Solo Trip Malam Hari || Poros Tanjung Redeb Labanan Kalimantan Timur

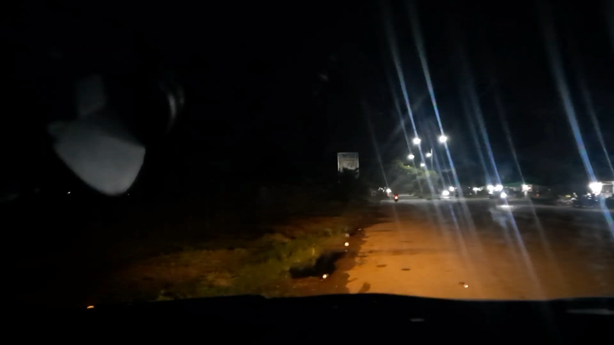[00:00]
Oke, ketemu lagi dengan Ari Mindu Vlog. Nah, untuk di kali ini kita mau lihat suasana perjalanan dari Tanjung Redeb menuju Labanan. Kalau kemarin yang apa tuh siang hari, kalau ini kita mau lihat yang malam hari. Ya, seperti apa sih suasana yang ada di seperti apa suasana hari? Bagaimana sih suasana kalau di malam hari itu?
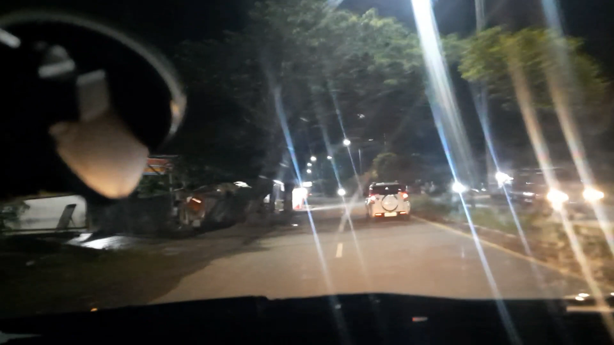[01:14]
Ini sudah Teluk Bayar sebetulnya, nggak boleh ngelewati lagi. Jadi view-nya seperti ini, warna rimu. Kalau malam hari beda dengan siang hari.
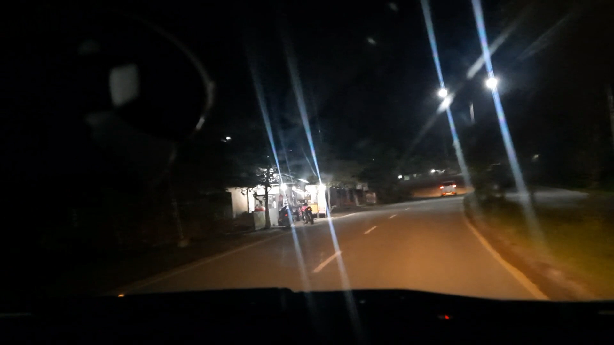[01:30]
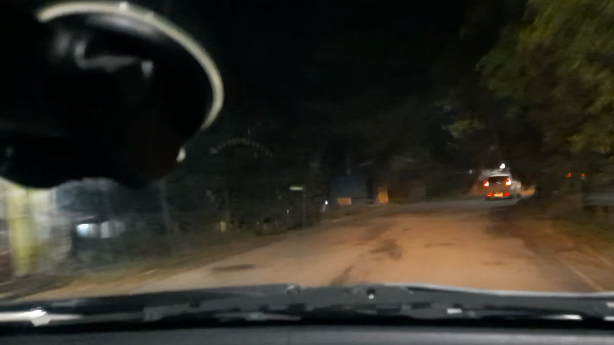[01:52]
Jadi teringat perjalanan ini ya,
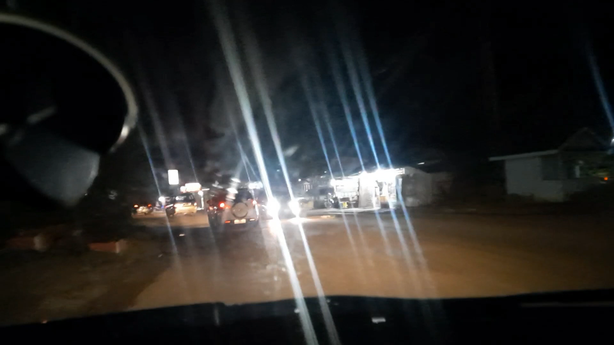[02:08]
dari Berau ke Balikpapan malam hari. Bukan malam hari sih kayaknya, dulu tepatnya itu pagi hari. Nah, depan ini yang lampu merah, lampu trafik ini, lampu merah ini, kalau belok ke kanan itu ke ini ya, ke arah apa namanya, Teluk Bayur.
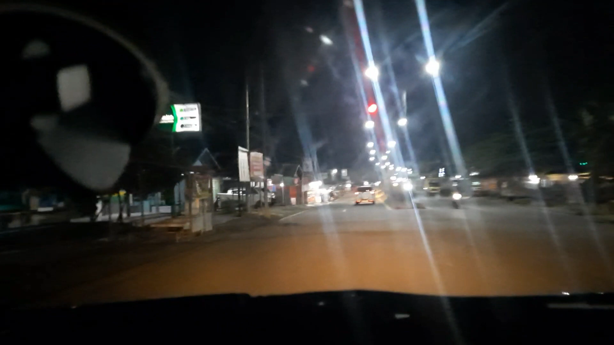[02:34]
Nah, yang penasaran suasananya seperti apa.
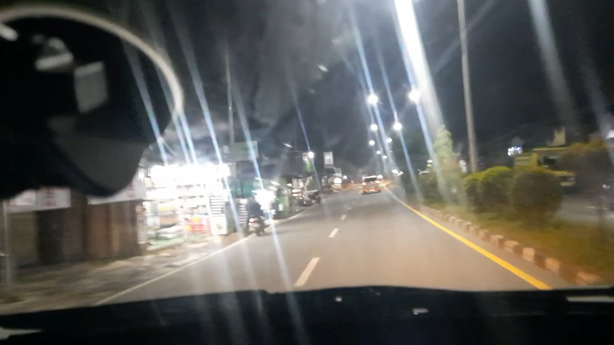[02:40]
Tapi enaknya itu kalau ke sana itu posisi sore atau pagi hari, pagi banget gitu kan. Jadi ramai suasananya. Nah, kok kayaknya kelihatan ini ya, kacanya agak kabur-kabur gitu.
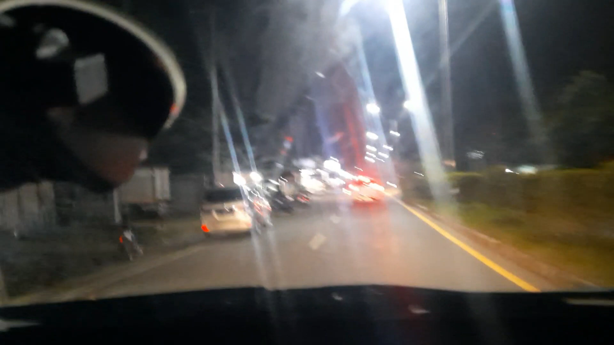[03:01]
Pantulan sinar ini.
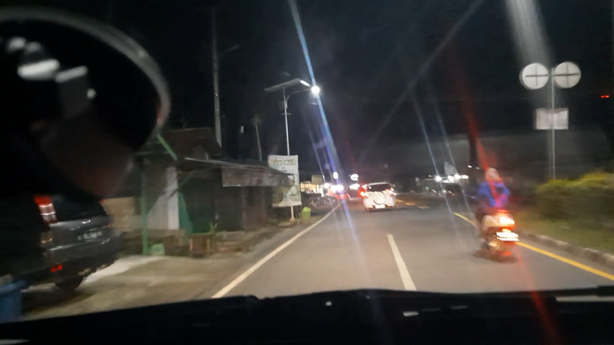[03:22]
Banyak sih spot-spot yang bisa nanti dikenalin di sini kok. Tenang aja.
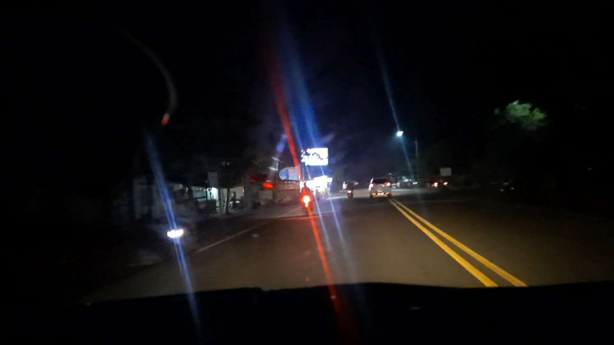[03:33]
Bertahap lah, step by step gitu kan. Pelan-pelan gitu. Ini simpangannya. Kameranya miring kayaknya.
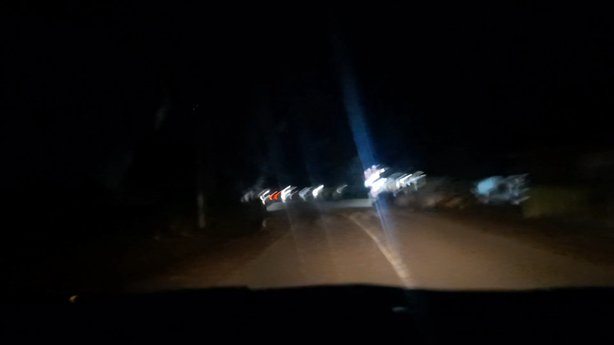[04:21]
Jam berapa ini ya? Jam 22.15 ya. Oh iya, 22.15. Suasananya udah seperti ini. 22.15.
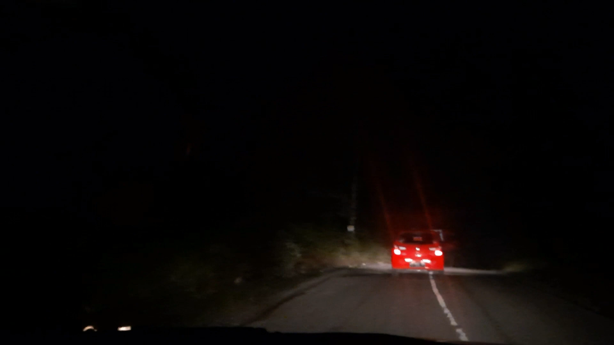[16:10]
segini nih agak ramai di jalan ini. Nggak tahu kawan hari ini dulu katanya nggak kabutnya, kalau di sini sih udah kabut, posisi nanjak tinggi
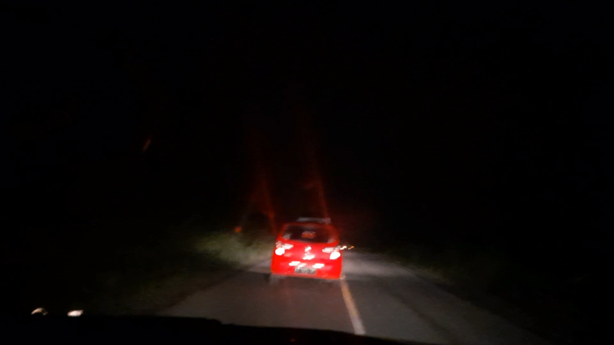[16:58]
Nanjak terus ini, nanjak terus dari tadi itu, dari bawah lihat tikungan S itu tadi sampai ke sini, ini nanjak terus. Makanya kalau ke sini sih kadang-kadang kendaraannya harus stamina fit, lumayan tinggi nanjaknya. Nah, kalau belok ke kiri itu ke Pegat Ukur namanya, jadi ke daerah Binungan.
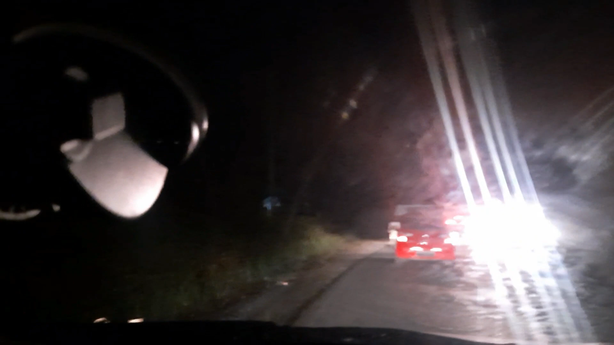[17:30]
Kayak mobil belok itu kan ke Pegat Ukur.